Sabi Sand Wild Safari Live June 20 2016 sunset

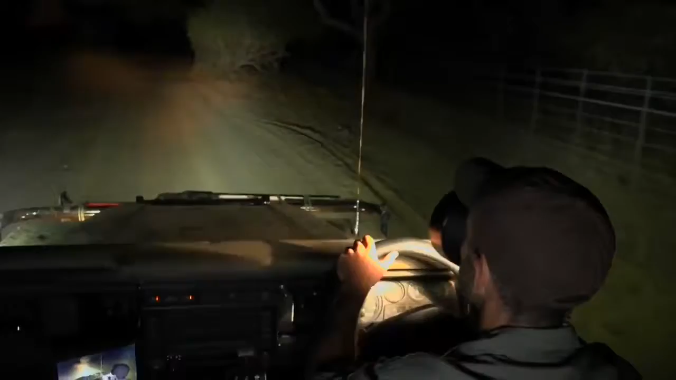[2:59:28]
Just driving onto quarantine clearings to see if anything pops out here. A couple of impala and buffalo coming on, and of course, as the night falls, so the animals will want to come up onto these areas.